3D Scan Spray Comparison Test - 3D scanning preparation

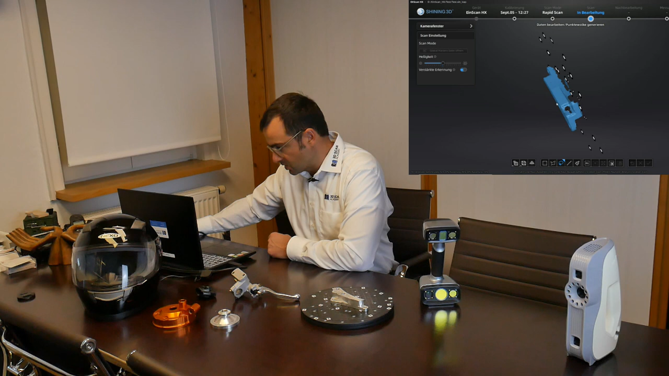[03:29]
and after this short scan we can just stop to see what it looks like and you can see the scan was possible but already in the preview that's a little bit worse than the final view
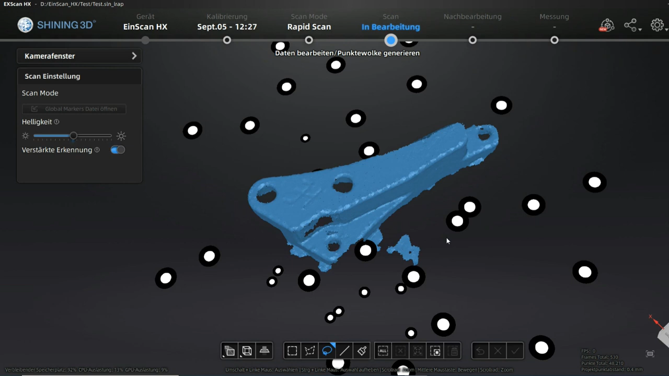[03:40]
we can see that not all the surfaces had been captured very well and we would just for a test see how the calculated mesh
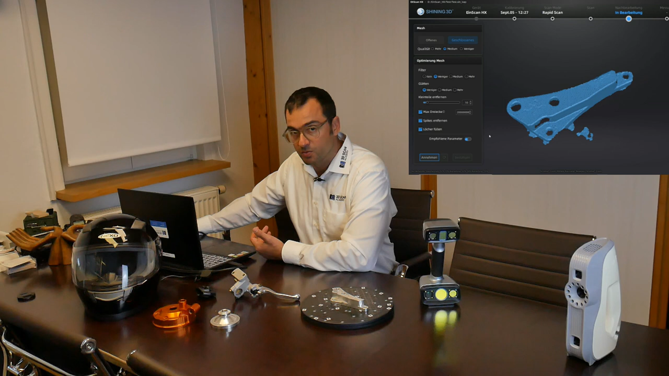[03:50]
based on what we scanned right now will look like and you will see that the result will not be very fine because of the reflections on the surface and this is not even a very complicated surface
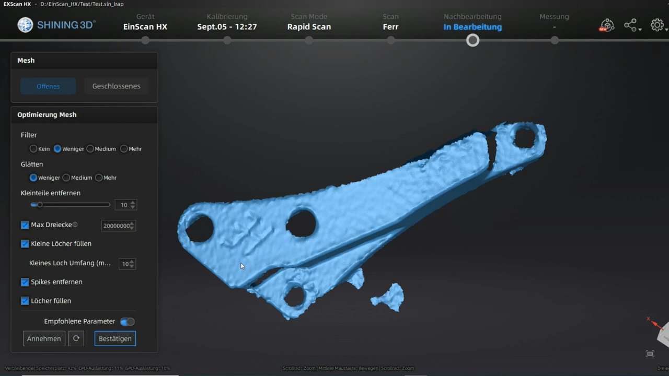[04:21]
to scan actually you see that here the quality of the surface is rather rough you have a lot of surface artifacts and even small details that normally with this resolution
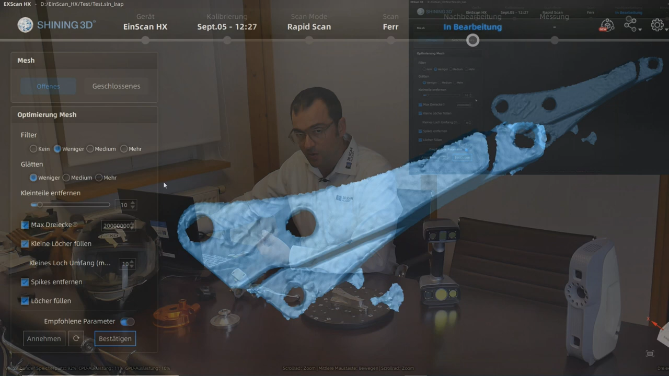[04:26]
would be already visible are not really fine i guess the helmet that is actually combining both problems and i'm just scanning a part of the surface
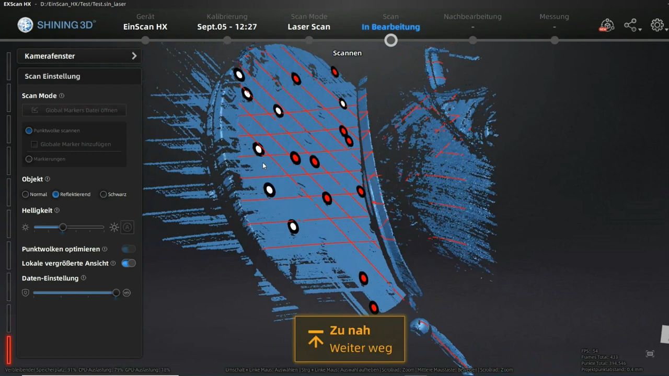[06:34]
and you can see capturing on that plastic black surface from the turntable is much faster than on
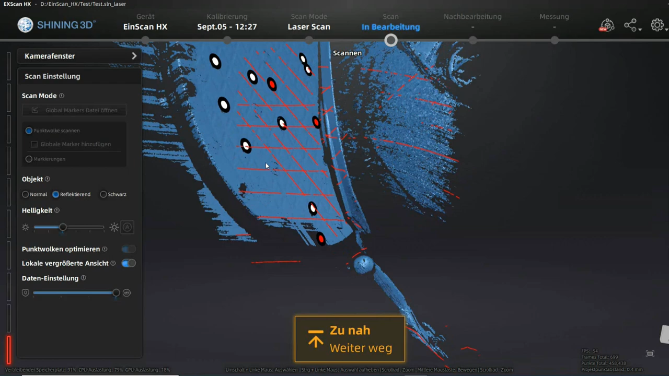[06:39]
the glossy black nevertheless it is possible we are capturing in reflective
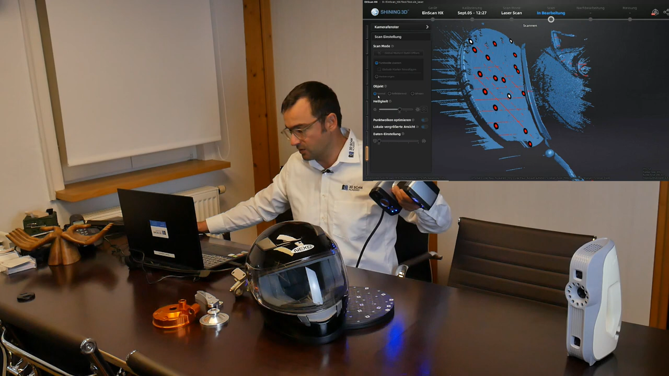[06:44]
mode we can change to normal mode see if that is making it better
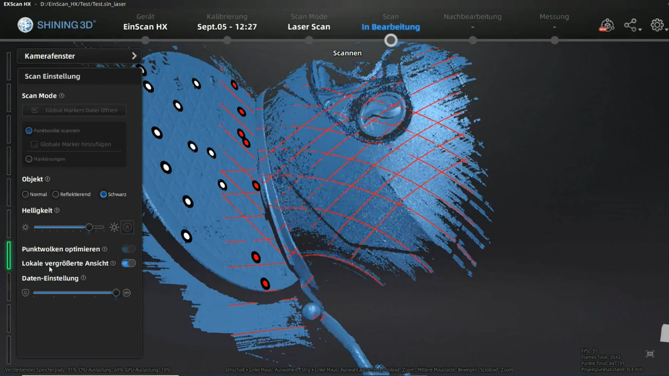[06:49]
and you can see here as well there is black plastic
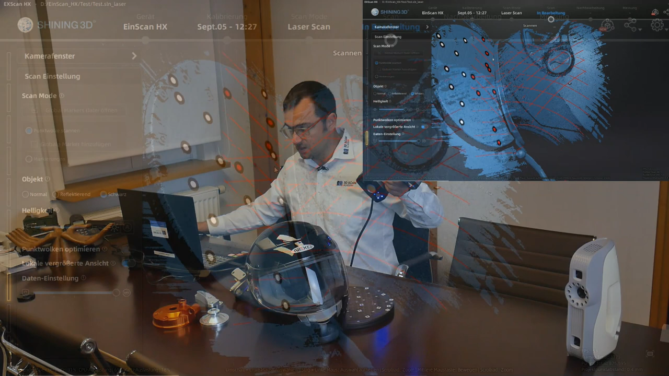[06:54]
here below that's absolutely fine on the lower border of the helmet this is this areas here and they are captured perfectly but the glossy black is possible
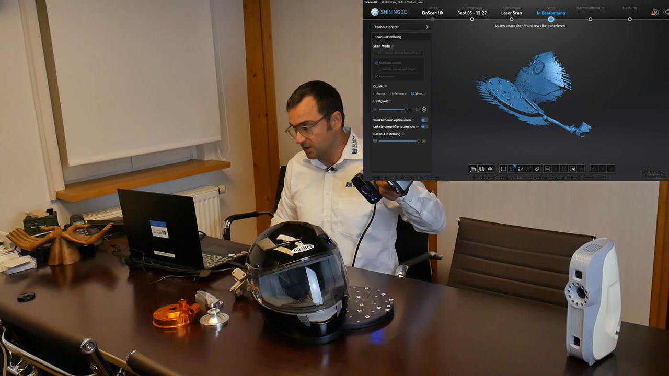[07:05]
but it's not like recommendable to scan it without any kind of the additional treatment with scanning sprays
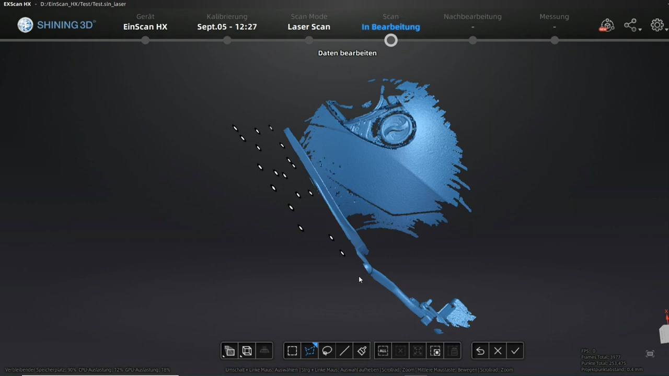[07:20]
so let's calculate the mesh on the result that we see and you can see here laser scanning is possible but the surface quality is not the same like in the original parts
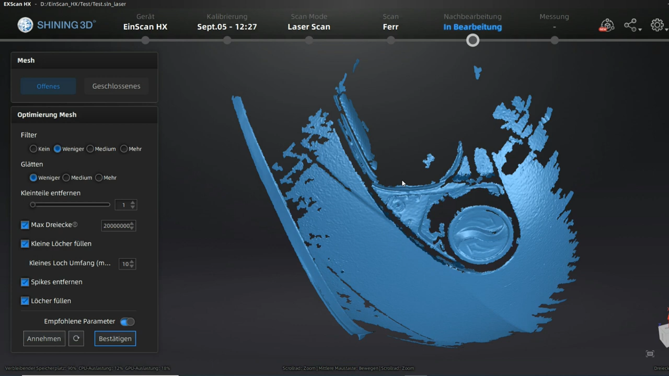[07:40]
as well it's not possible to scan that windshield that's transparent so as well for laser scanning i rather recommend scan parts like this with some kind of the scanning spray or surface treatment at least
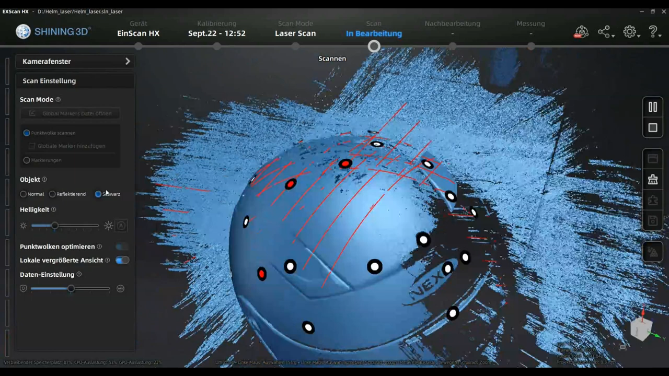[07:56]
in this sequence you can see what it makes a difference to have a half sprayed helmet with asap orange so it makes totally sense
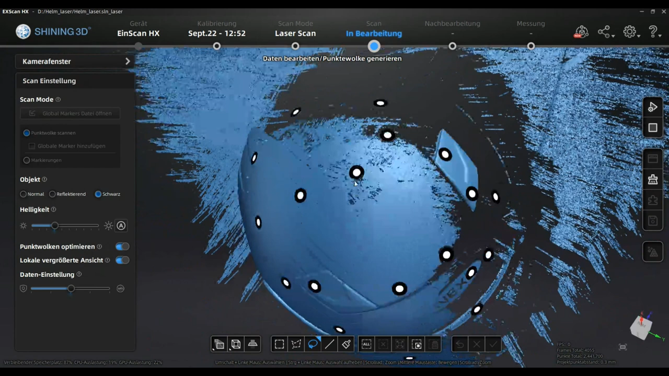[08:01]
to think about surface treatment independent the scanner that you are using